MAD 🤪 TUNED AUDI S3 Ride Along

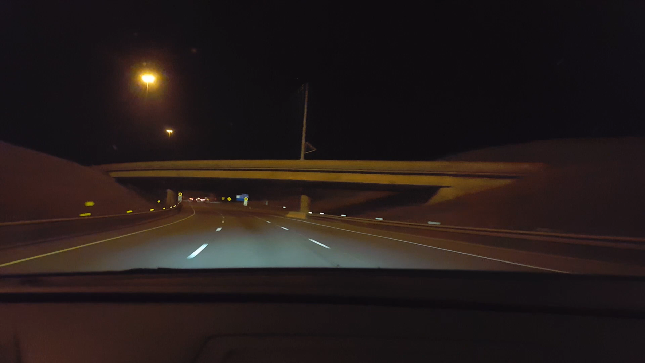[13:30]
and going for a drive. It calms my nerves. Who's this? Is it a copper? Nah. Got front fog lights. You can see them reflected on the asphalt.